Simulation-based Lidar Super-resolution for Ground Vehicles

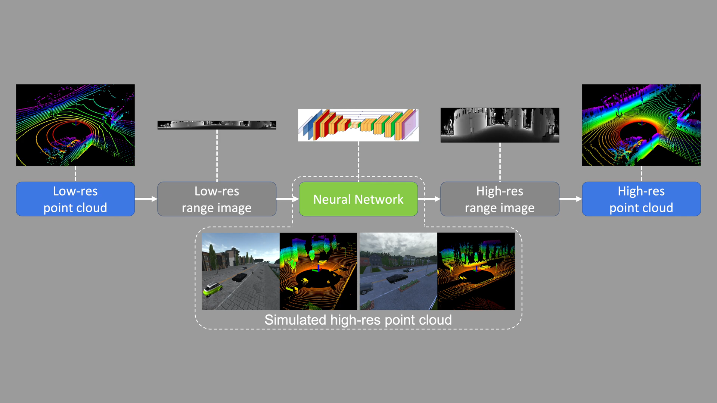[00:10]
To increase the resolution of point cloud from a sparse 3D LiDAR, we convert this problem from 3D Euclidean space into an image super-resolution problem in 2D image space,
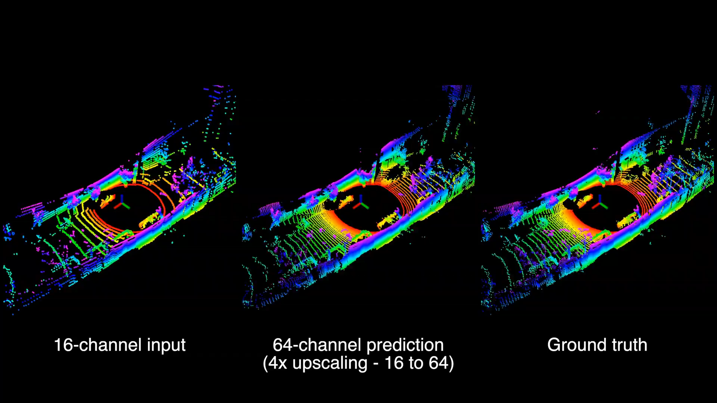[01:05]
This dataset is captured using a 64-channel LiDAR while driving in San Francisco. We evenly extract 16-channel data from the 64-channel data and perform prediction with 4-time upscaling. This naturally gives us ground truth for demonstrating the accuracy and quality of our prediction.
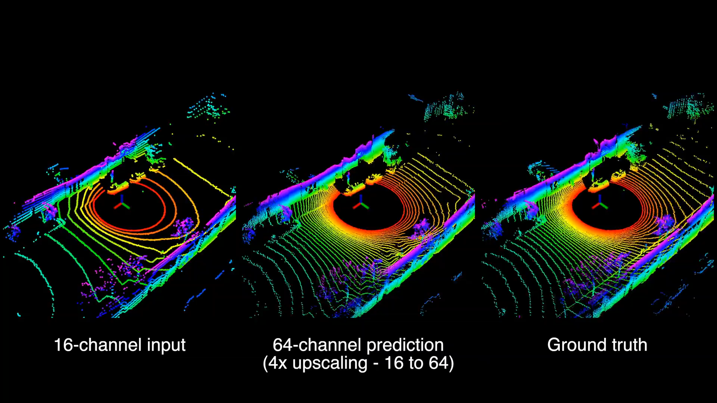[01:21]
The point cloud shown on the left is the extracted 16-beam data, which is then sent to the neural network.
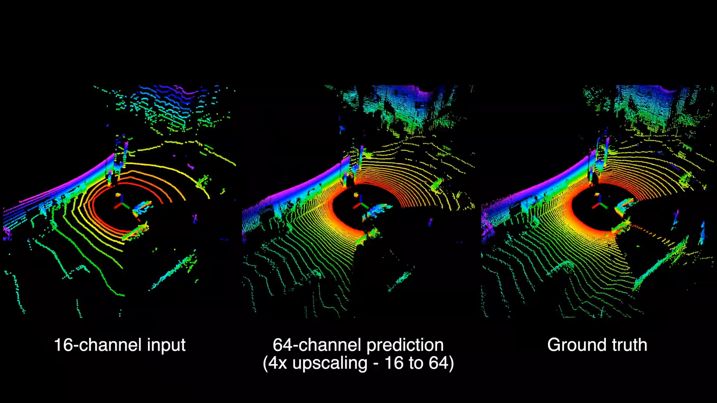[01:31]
The high-resolution point cloud in the middle is the output of the neural network. The point cloud on the right is the ground truth from the real LiDAR.
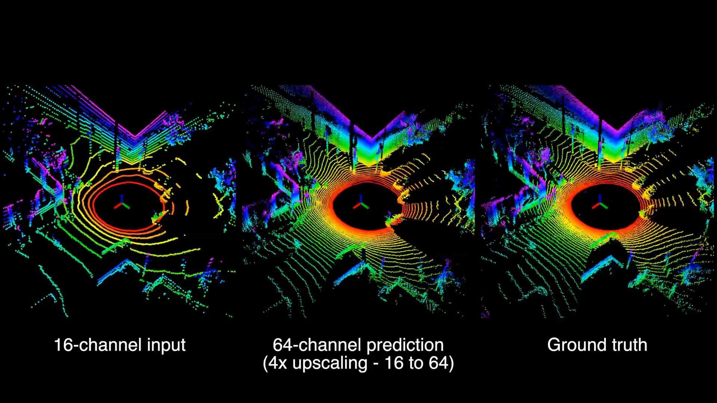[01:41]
We also validate our approach on Udacity dataset.
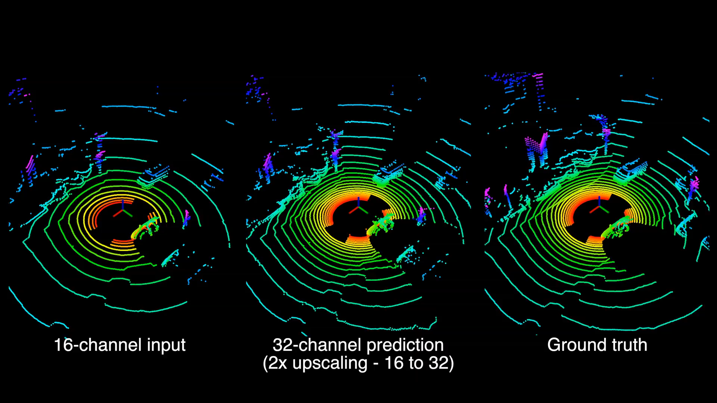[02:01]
Here, a Velodyne HDL32E is used for data recording. The sensor was mounted horizontally on top of a car driving in Mountain View, California. Similarly, we can perform two times or four times upscaling predictions.
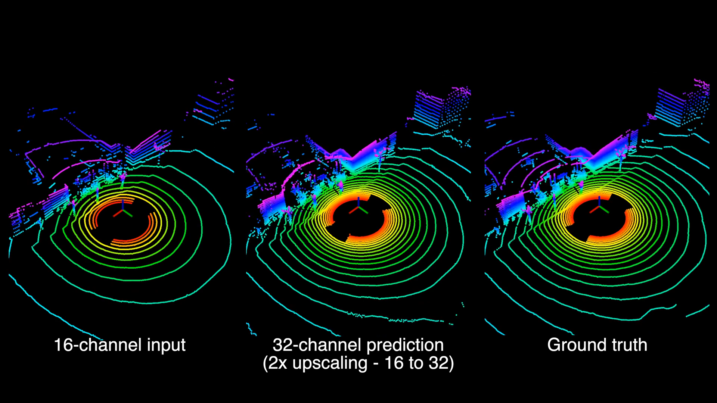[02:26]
The high-resolution point cloud from a real LiDAR is shown on the right for comparison.
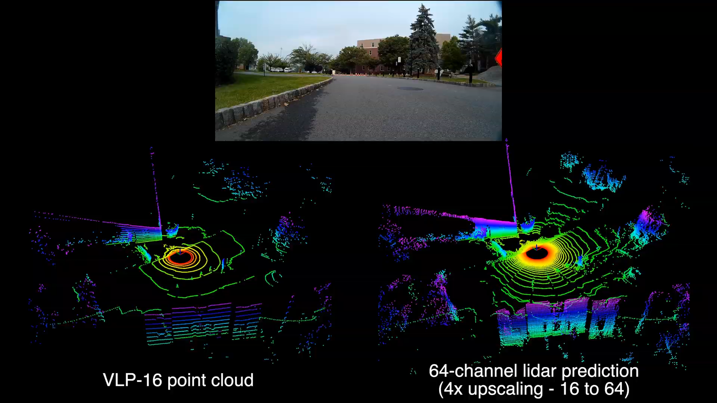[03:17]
The 16th channel LiDAR was mounted on top of an unmanned ground vehicle, ClearPath Jackal.